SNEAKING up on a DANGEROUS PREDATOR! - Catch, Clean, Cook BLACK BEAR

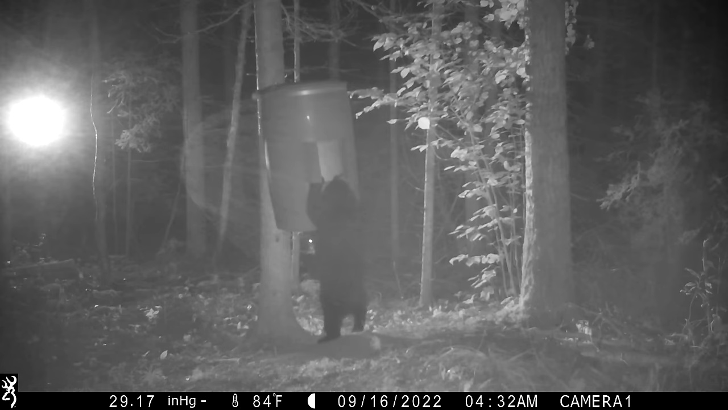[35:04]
So the cub is obviously really frustrated here and wants the mother to help. And the mother is taking a wait and see approach. And the cub just takes it out on its mom. It's like, come on, give me some dang food.
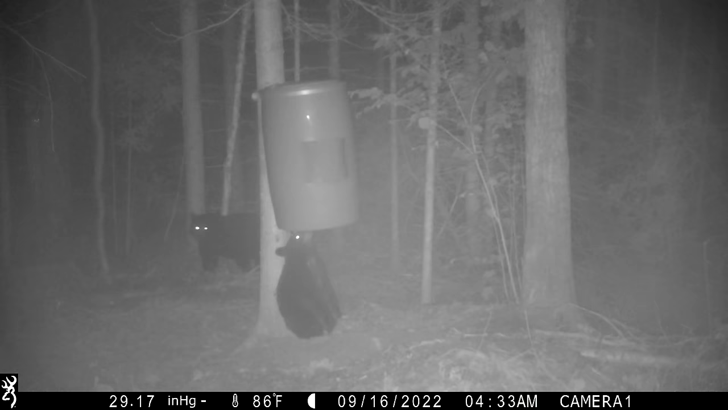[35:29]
And then of course the cub makes use of the bottom here. Licking the holes from the bottom. So now you know what a cub sounds like if you ever get woken up by a really weird sound in the middle of the night.
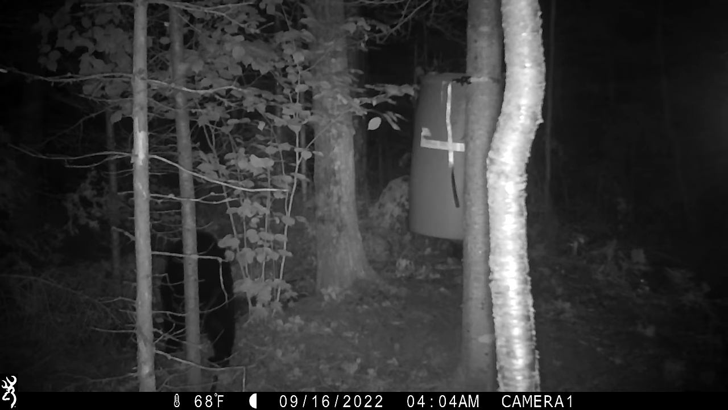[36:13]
Like, the mom comes back, wanders around, are you fine? Like, what's the problem? And then wanders away and goes to look for alternate food. And I have a sequence montage I'll show you after, where there's just a ton of activity, a flurry of activity over the night. And it's interesting the times that the bears come in to eat and the spacing. So obviously they're off doing other things and they're not just relying completely on the barrel for their food. They're going to visit other food sources, natural food sources, like the pin cherries,
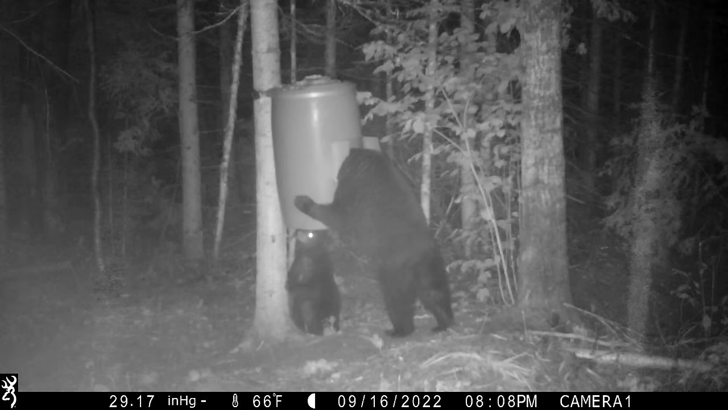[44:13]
In a rainstorm, the blood trail will be washed away, so it'd be pretty blind search for a bear tracking. So I thought, since I had the whole week dedicated to this hunt, I would wait it out and come back the next day. And as you can see, the bears fed quite heavily that night, pretty much polishing off everything that I had left there from, you know, 7:45 to 9:30, and they're a typical 4 to 5 hour pattern, leaving and then returning into 3 a.m.
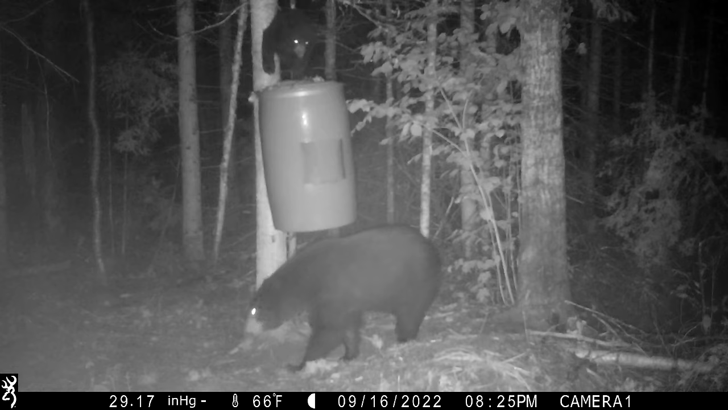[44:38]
here. And then, you know, funny enough, they're back here at 7:20 a.m. And so when I came back in the tree stand the next morning, I'd realized that they had eaten pretty heavily over the night. So I wasn't really sure if I was going to see them early in the day, but I was hoping that I would slip in early enough. I'd see them, you know, about noon and have a good chance at a bear before too late and before low light, because I didn't really want to be in the tree stand after dark.